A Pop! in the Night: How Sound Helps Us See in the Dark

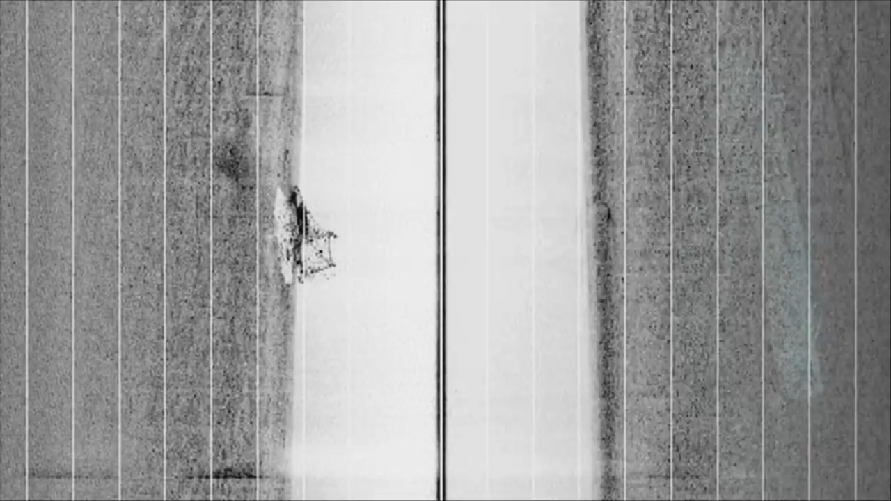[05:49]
By taking many different measurements, scientists and engineers can even form maps of the ocean floor in places you can't see with light.
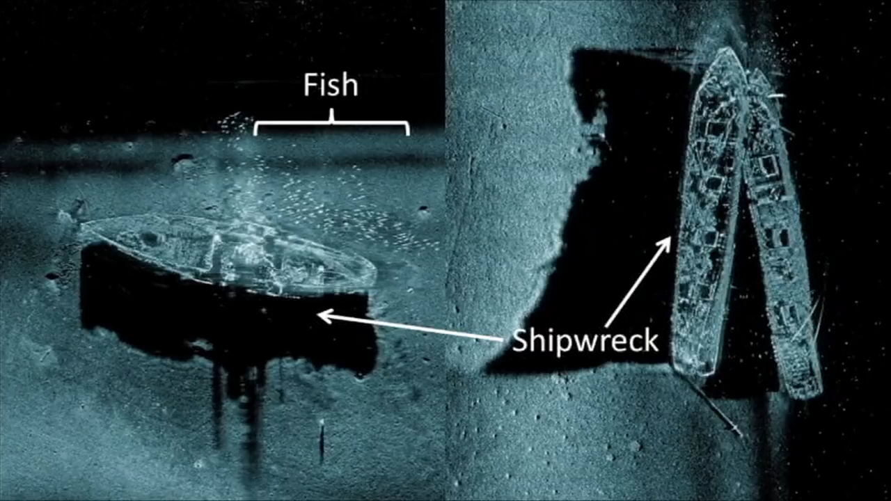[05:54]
Sometimes, they can even form images of shipwrecks or fish, which might be similar to how dolphins see them. Sound travels through materials and carries with it information about the world around us. If you listen carefully enough, you can hear the whole world in a single...